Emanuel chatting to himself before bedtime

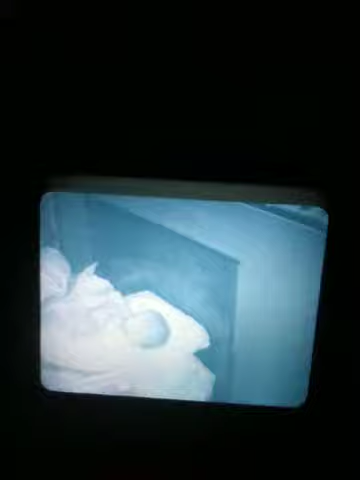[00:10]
This is Emmanuel laying in bed, talking to himself rather than going to sleep.